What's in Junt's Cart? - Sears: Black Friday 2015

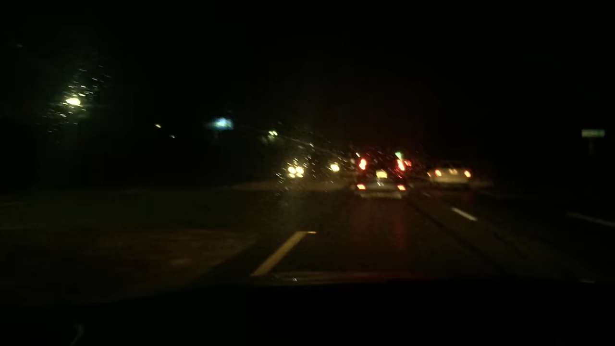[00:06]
There are cars on the road. It's like it's about 9.15, but it's actually 11.49.
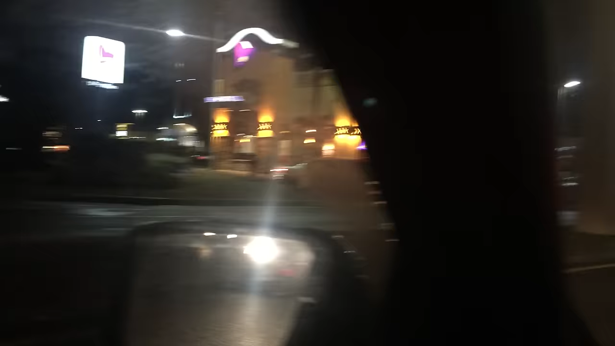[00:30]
Oh my goodness, there's a big line to something.